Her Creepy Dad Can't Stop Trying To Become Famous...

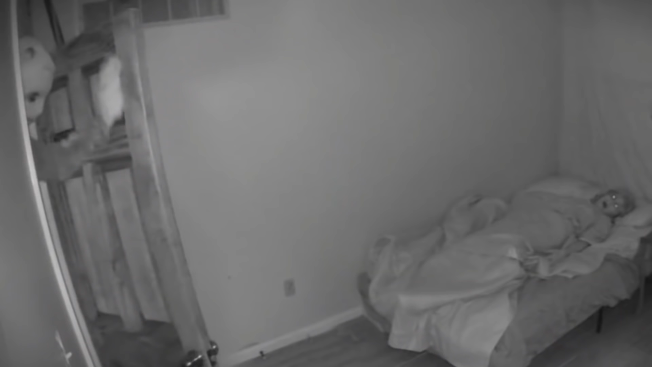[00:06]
He's like, hey, sweetheart, what do you think of my singing now? I'm gonna be triple platinum one day, you'll see.
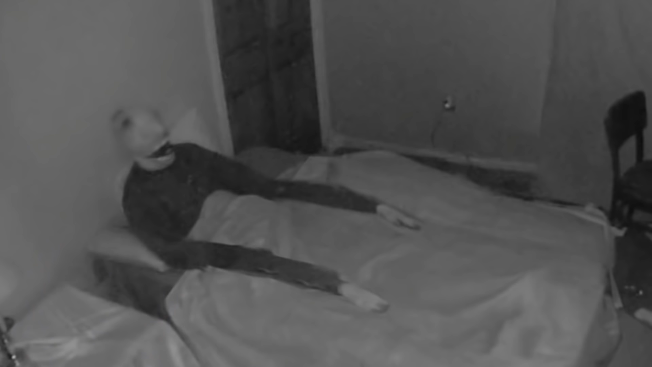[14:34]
Look at him, future pop star. What? Oh, he's a Pac-Man. He's Pac-Man. Is he gonna start singing?
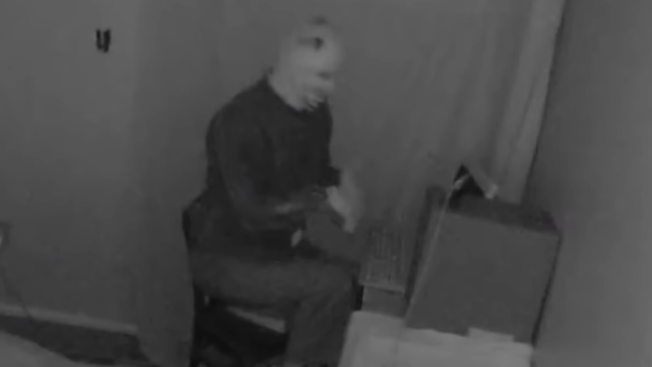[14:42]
Sing for me. Oh, he's using the internet. Is he trolling the forums? He's answering his fans' emails. Oh. Oh, God.
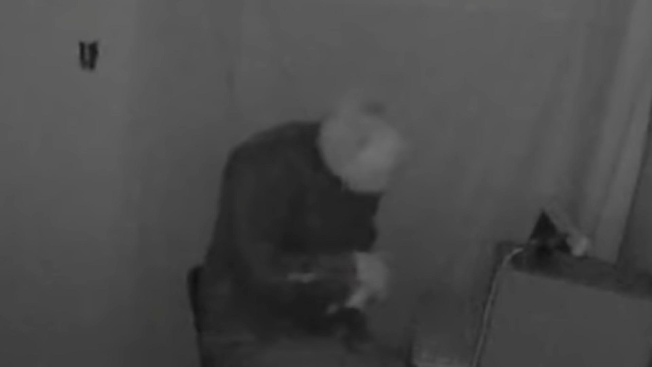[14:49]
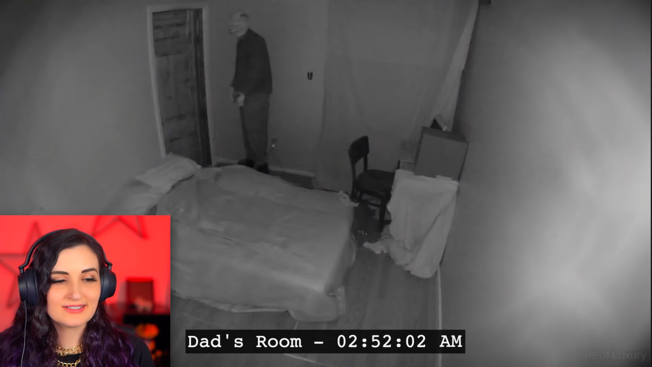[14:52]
He has a beautiful smile. Can he see me? I feel like he can see me. What's he doing? I'm taking my computer out of here.
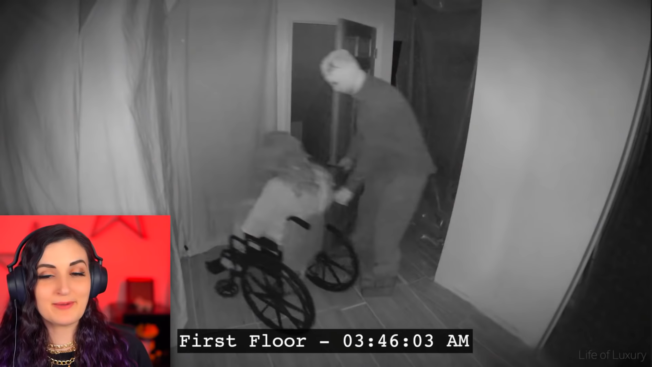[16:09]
I'm committed to the bit. What's happening? Is he just pushing her down the stairs? They're sleeping through all of it.